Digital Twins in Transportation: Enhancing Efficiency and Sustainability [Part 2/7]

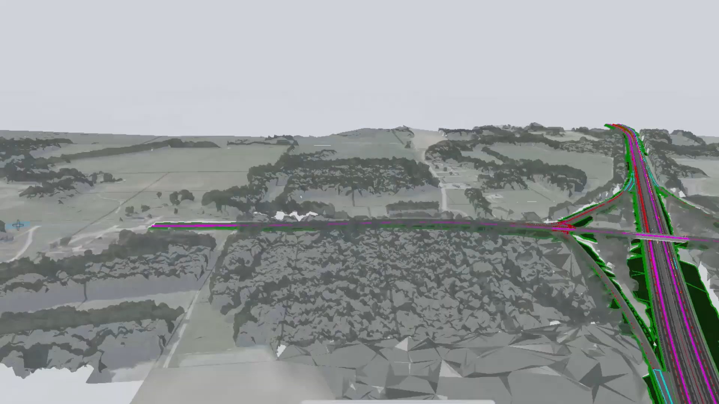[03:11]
The scale of these projects are extremely vast with many disciplines involved.
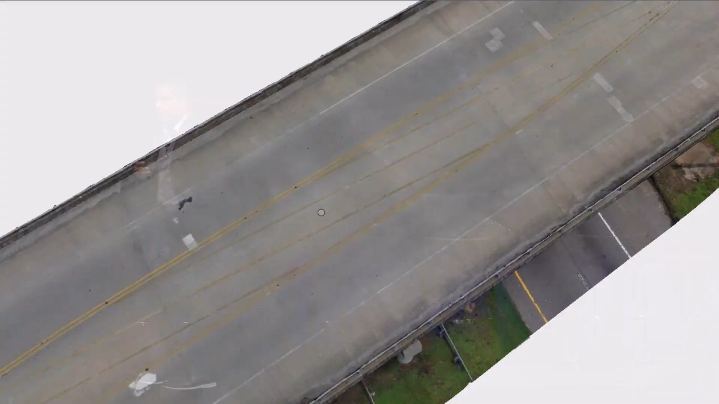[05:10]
allows us to do things like understanding how quickly our
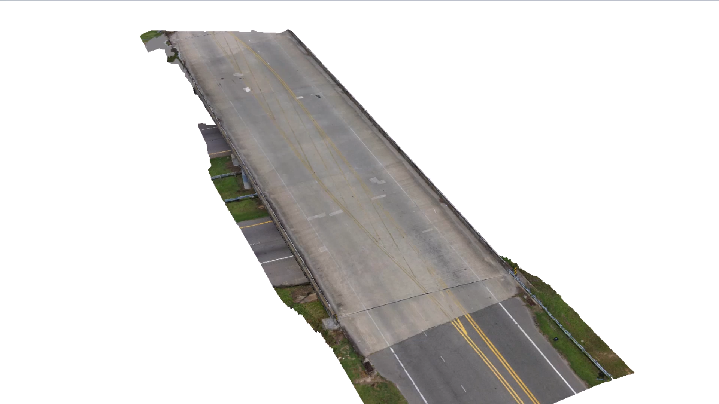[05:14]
bridges are deteriorating and whether remediation plants are needed.